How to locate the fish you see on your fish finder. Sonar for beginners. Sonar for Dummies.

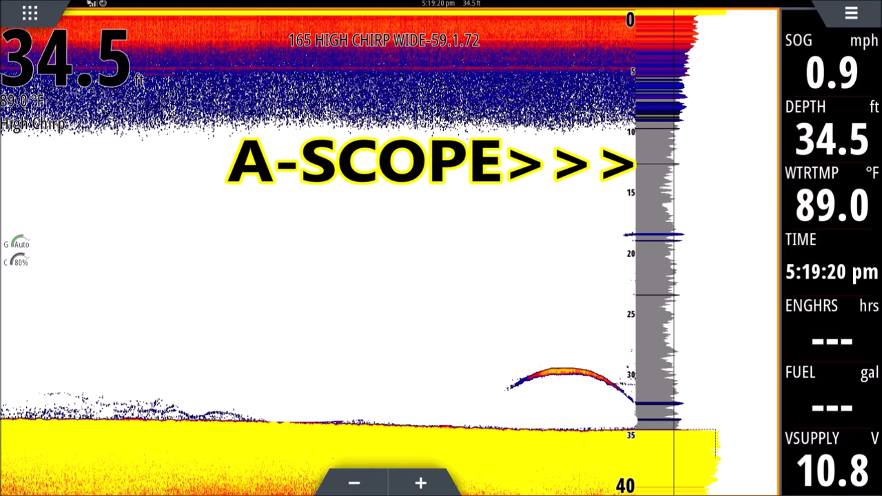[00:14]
On screen: depth 34.5 ft, water 89.0°F, speed 0.9 mph
How do I catch that fish? Where exactly is it? In this video, I'm going to tell you everything I know about that and how to find that fish. We have more technology than ever before.
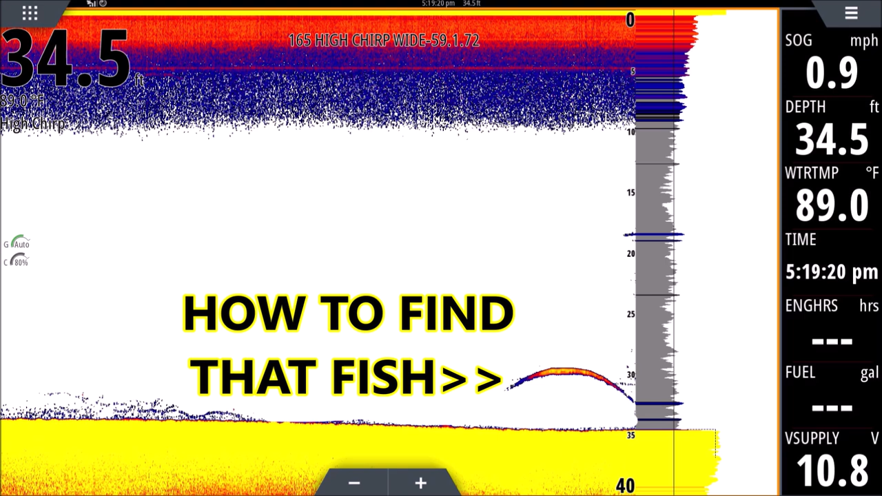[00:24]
On screen: depth 34.5 ft, water 89.0°F, speed 0.9 mph
And the only time we truly know where that fish is when it's in the A-scope. After that, it's just in the history, and that's a moment in time. It's not a moment in distance.
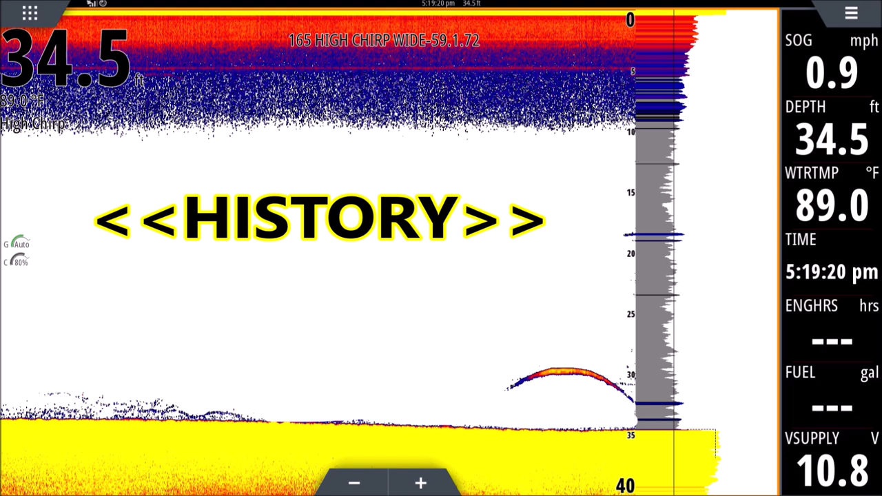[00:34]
On screen: depth 34.5 ft, water 89.0°F, speed 0.9 mph
But our technology is fantastic these days, and in this video, I'll show you exactly how to keep an eye on those fish and how to track them as best you can. Thanks for watching, guys.
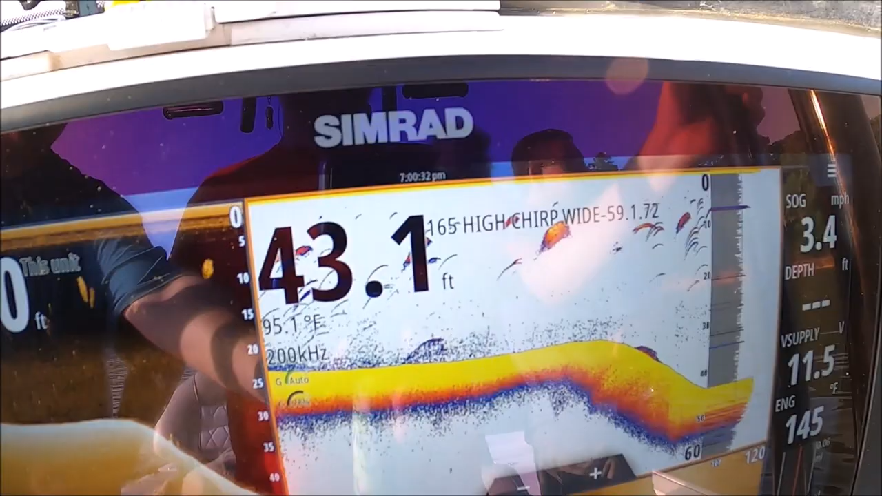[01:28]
On screen: depth 43.1 ft
Once it's past that A-scope, this is just the history. It's just a picture of what happened.
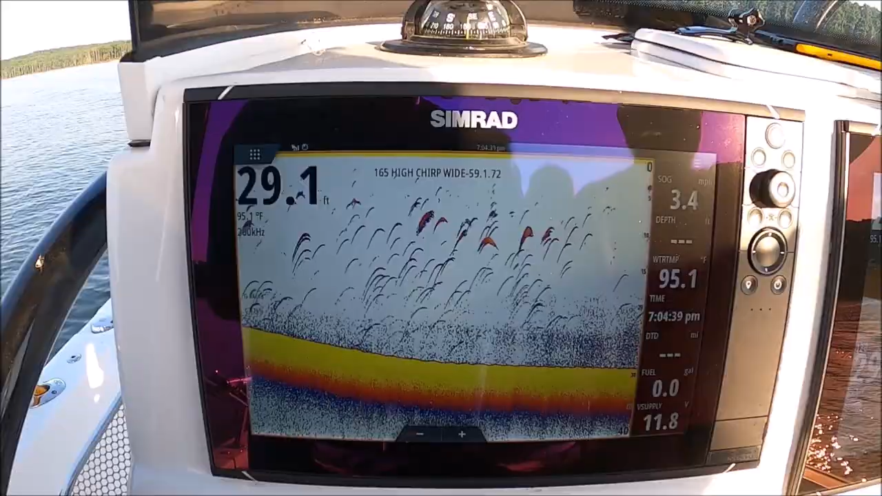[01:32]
On screen: depth 29.1 ft, water 95.1°F
Determine where these fish are after you've passed over them.
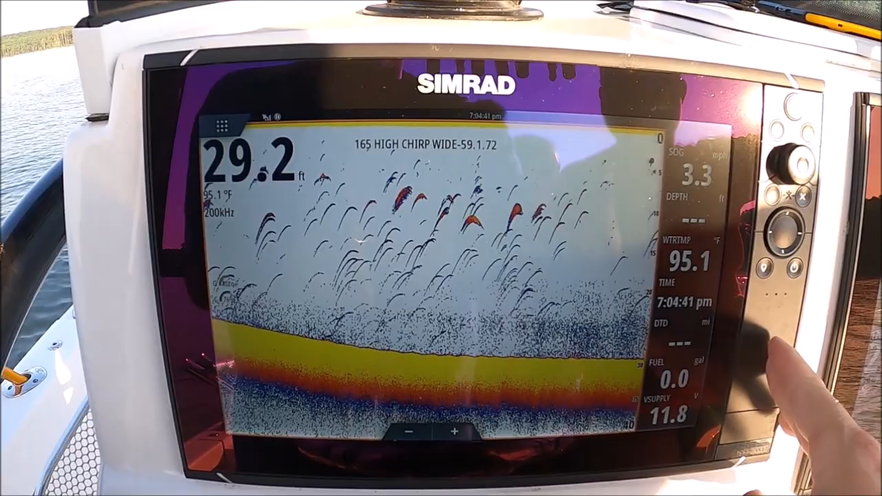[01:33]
On screen: depth 29.2 ft, water 95.1°F
All the SIMRADs are like this, and I believe most of the late model Lowrances are the same.
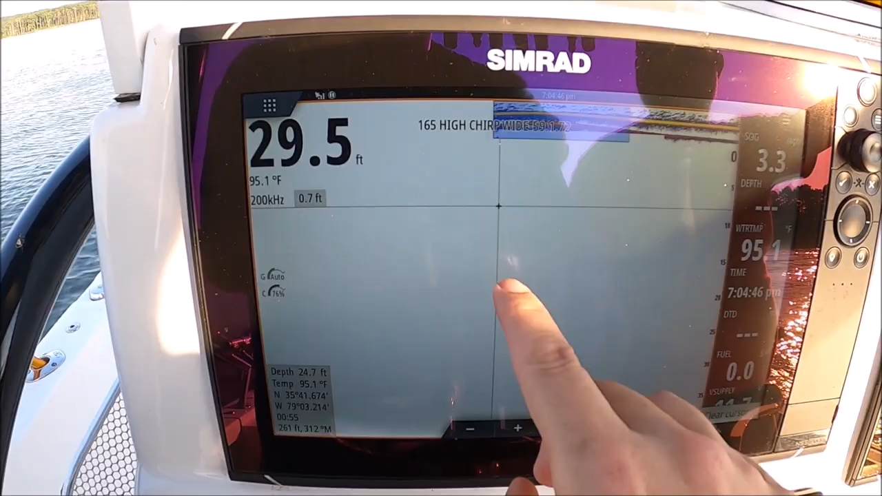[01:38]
On screen: water 95.1°F
You just touch on any mark here and it tells you where that mark was.
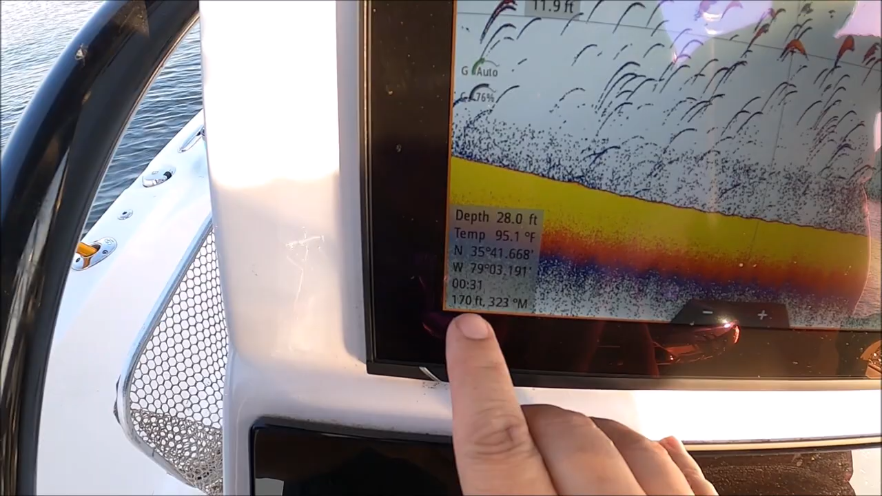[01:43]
On screen: depth 28.0 ft, water 95.1°F
So you can see it, the number is 175 and it's growing as we're leaving it.
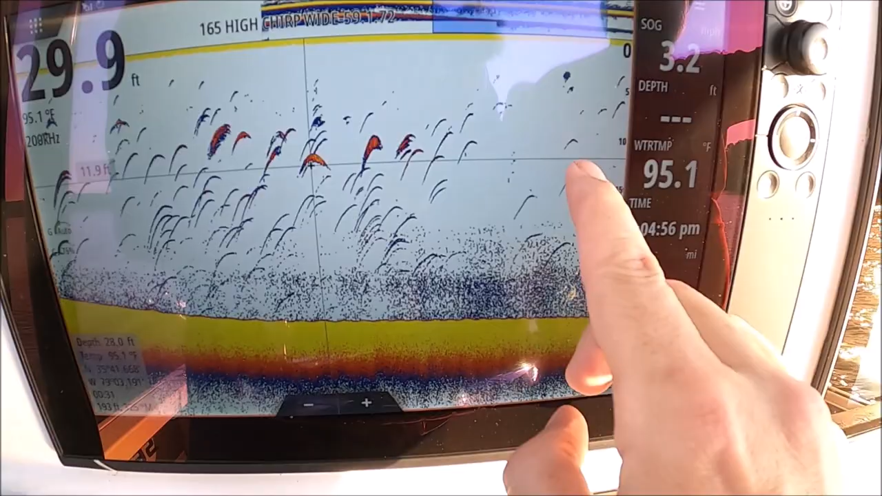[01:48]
On screen: depth 29.9 ft, water 95.1°F
So the short answer is, if you want to know where that fish is or where that mark was, just touch it.
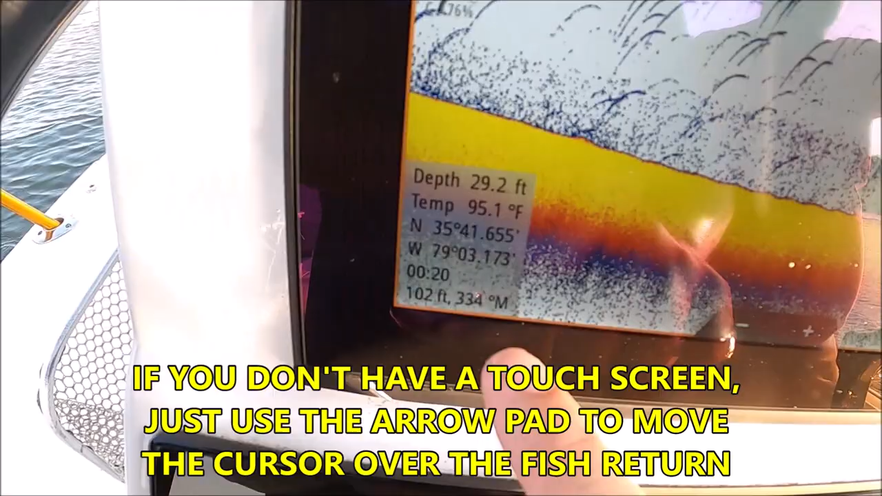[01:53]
On screen: water 95.1°F
Tells you where it was. That's the best way. Now the fish obviously could have swam away, and I'm sure it did.
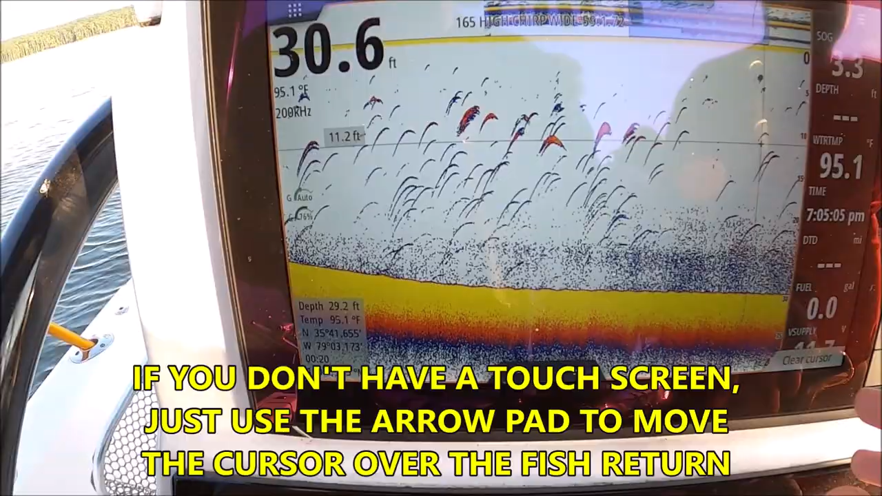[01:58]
On screen: depth 30.6 ft, water 95.1°F
But for those of you asking, you know, after the fish passes under the boat, where the heck is it?